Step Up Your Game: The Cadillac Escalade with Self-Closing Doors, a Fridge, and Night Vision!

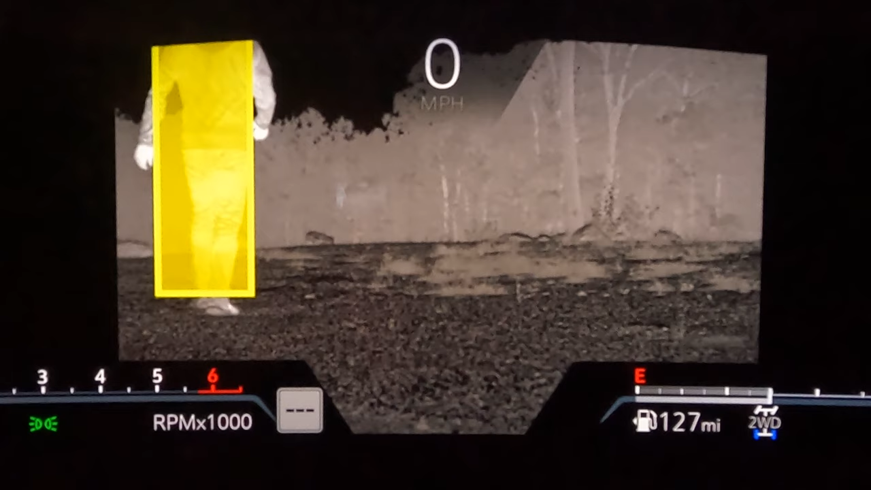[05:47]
found on the screen to the left of the digital gauge cluster when activated an honest to goodness night vision display appears on your screen now you're not going to be driving using the display but in your peripheral vision a child adult or
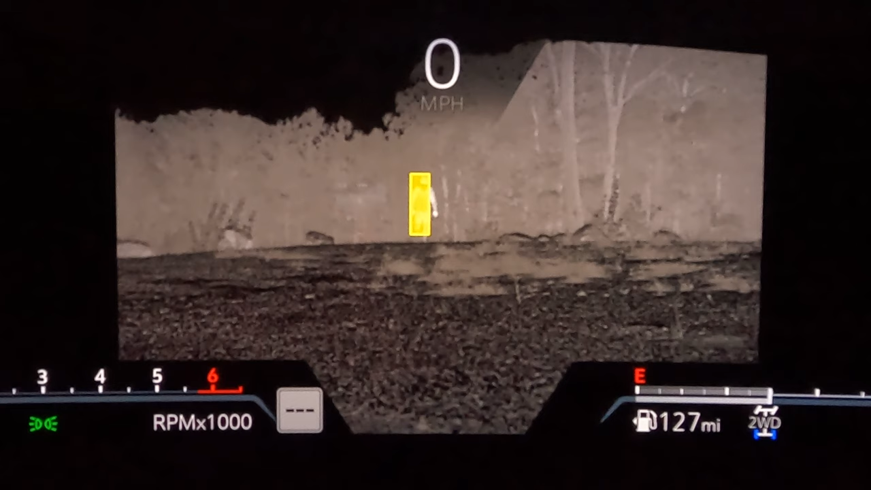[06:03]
animal will appear far sooner on the night vision display than by just using the headlights is it a little overkill sure